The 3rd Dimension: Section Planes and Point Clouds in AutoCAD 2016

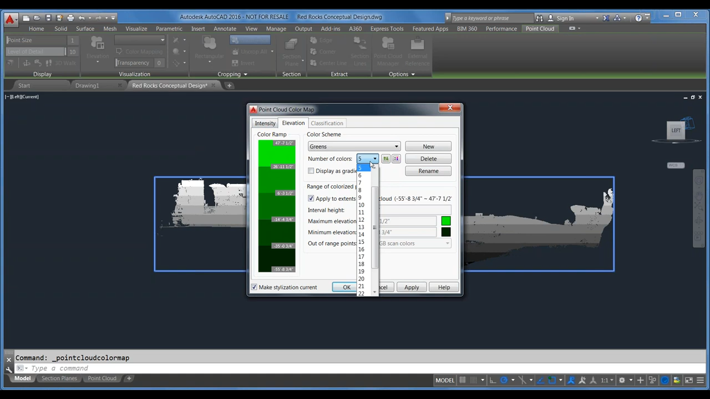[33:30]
So we'll change it to, let's say, 20. And we'll say OK. And that gives you that nice variation from dark to light. You can also invert this so the dark colors are on top.
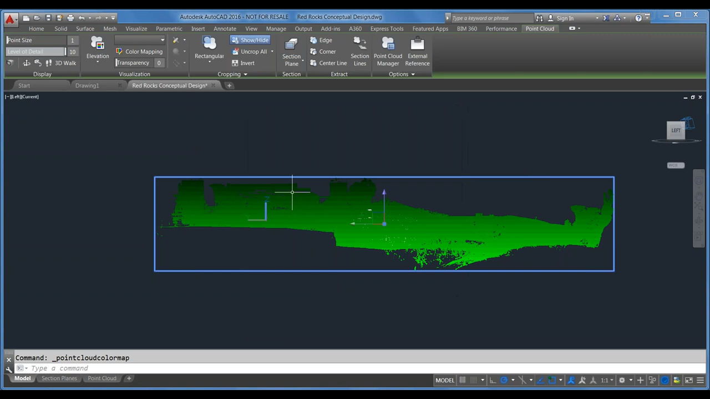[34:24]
OK. So you can come in here and adjust this to your liking is what I'm trying to get at. I'm going to change this back to the scan colors for now. So that we can move on here. All right. So something else that you might want to do is crop the point cloud.
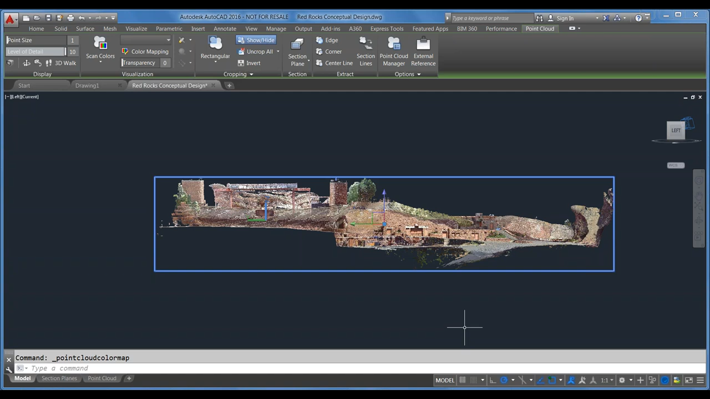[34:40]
Let's say we only need to work in the amphitheater portion, which is right over here. I'll manipulate the model here. A node on navigation. You can navigate around this using the same 3D navigation tools that you use for other 3D modeling. That shift middle mouse button will do the 3D orbit for you, which is what I'm displaying right there. So you see there's a parking lot down there. You can see the back of the site. We'll come around this way though.
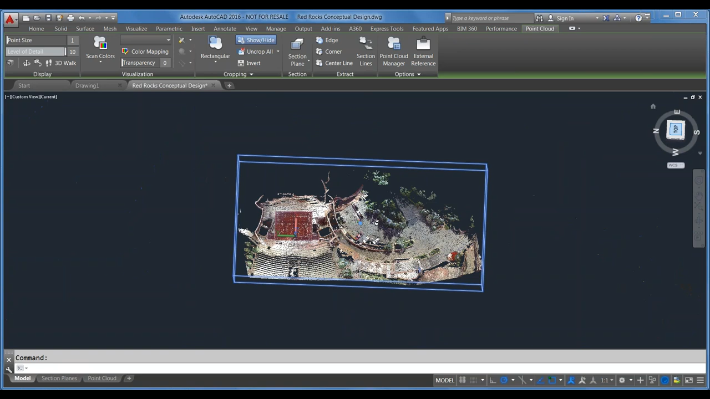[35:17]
Let's say we only want to see this amphitheater portion. You can crop a point cloud so you're only seeing the portion that you want to see.
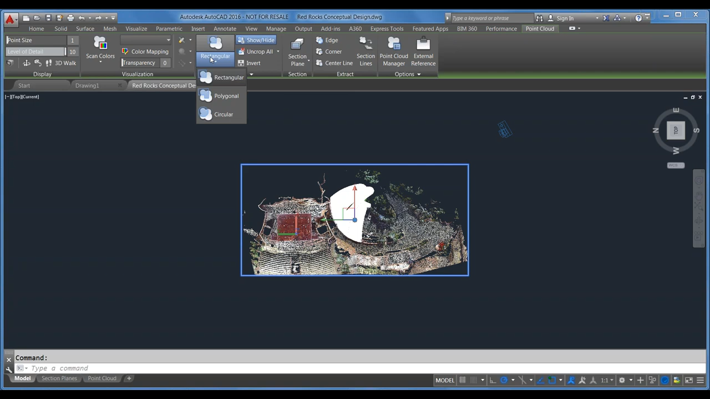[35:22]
So you can crop rectangular, polygonal, or circular. We're just going to use the rectangular one for now because that is the general shape that we're trying to maintain.
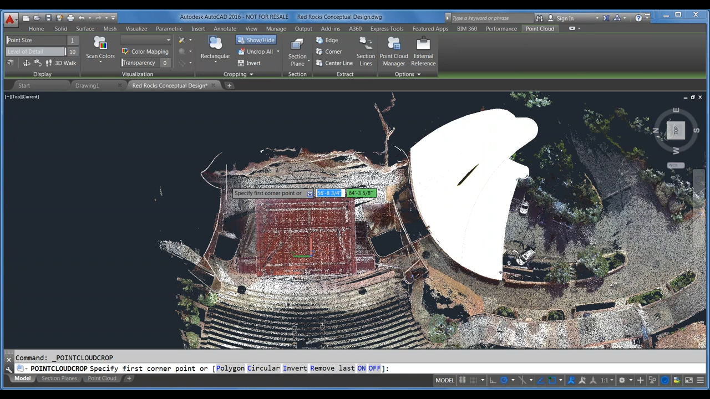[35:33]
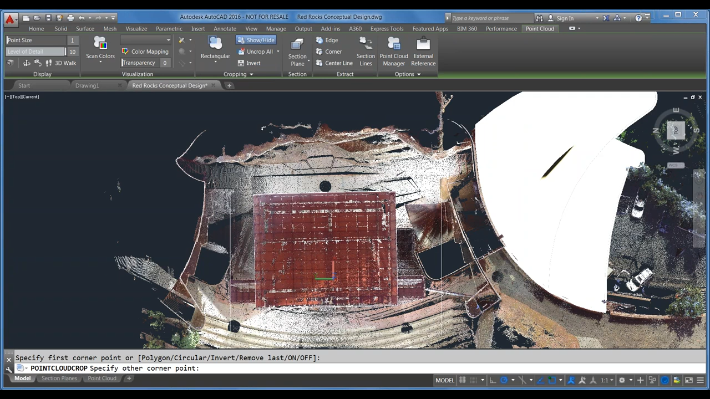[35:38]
So I'll just pull it in here and then we'll say we want to keep the inside or I'll demonstrate it right now.
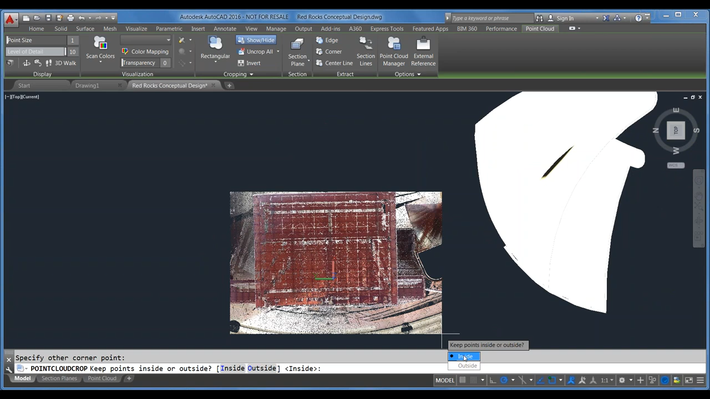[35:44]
If I choose outside, it's going to just keep all the points outside of the box that I just selected.
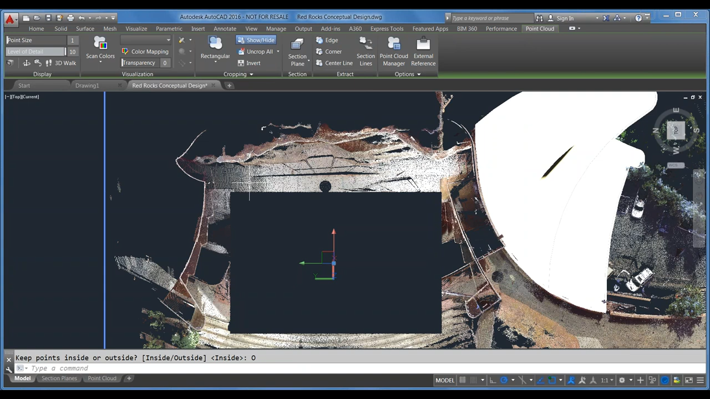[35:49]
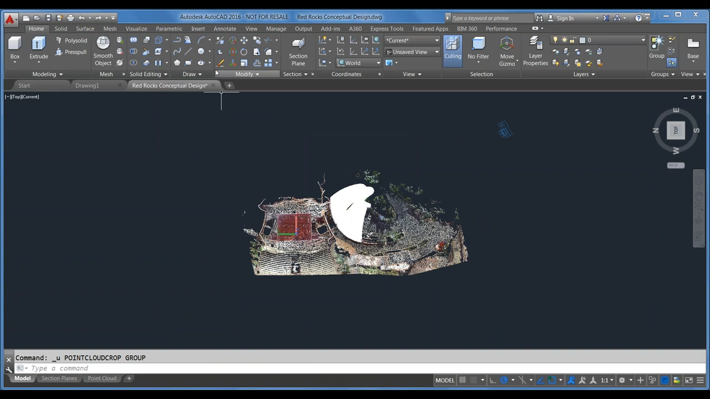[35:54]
So I'll go back and use that rectangular cropping and I'm going to choose inside
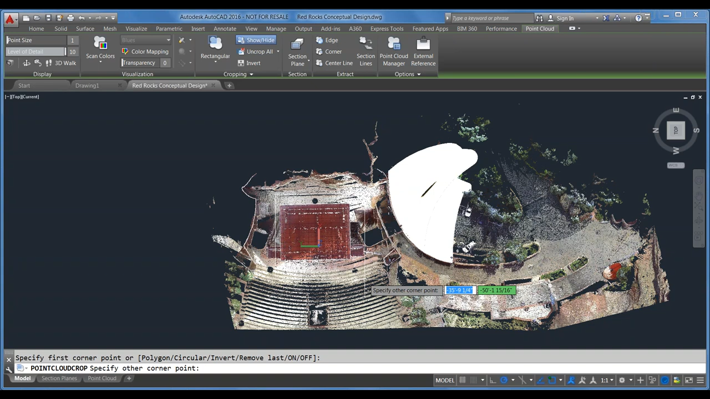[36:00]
this time so that we're just keeping what's inside of it. And then if you wanted to crop in
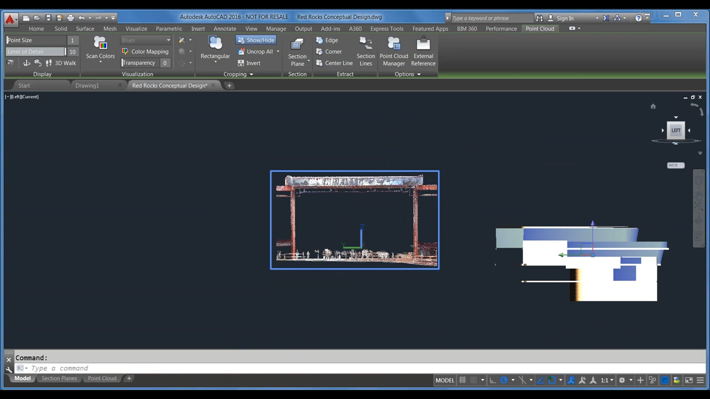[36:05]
a different dimension here,
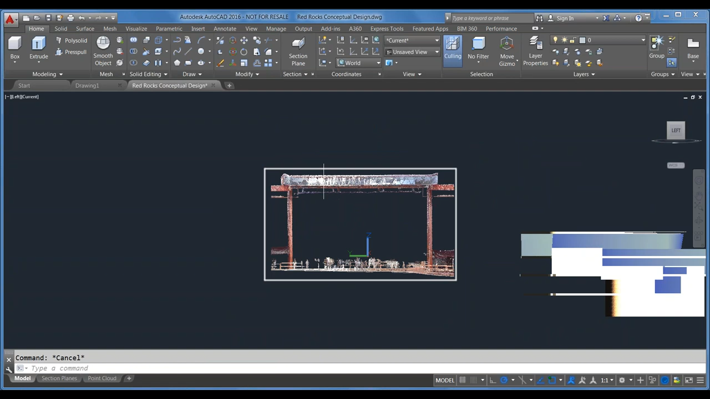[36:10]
let's say we only wanted to show the truss up here.
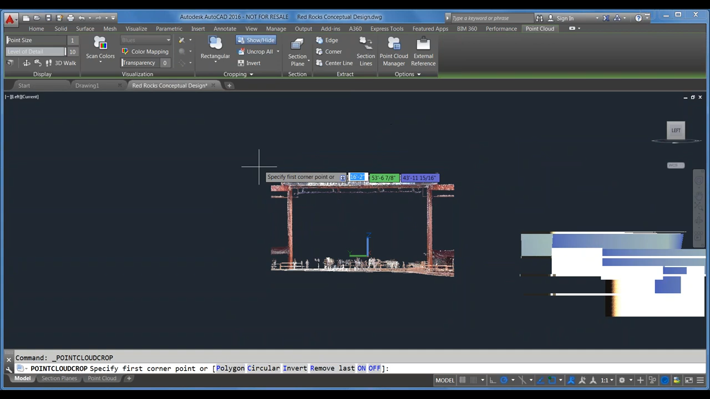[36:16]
You can come in and crop here and you can keep doing this until you get it exactly the way that you want.